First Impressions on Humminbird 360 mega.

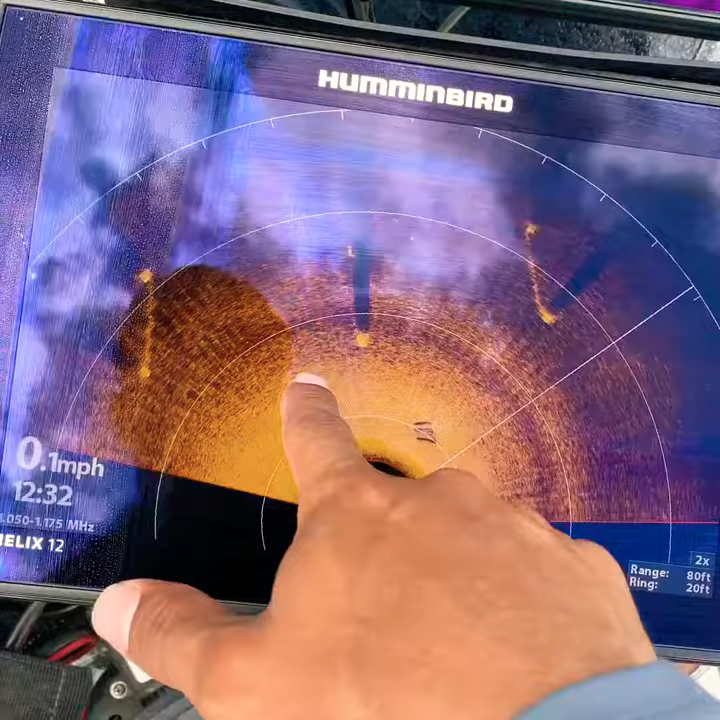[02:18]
On screen: speed 0.1 mph
whatever it may be is not going to be in that exact general area i'll just sweep do the simple sweep of the trolley motor head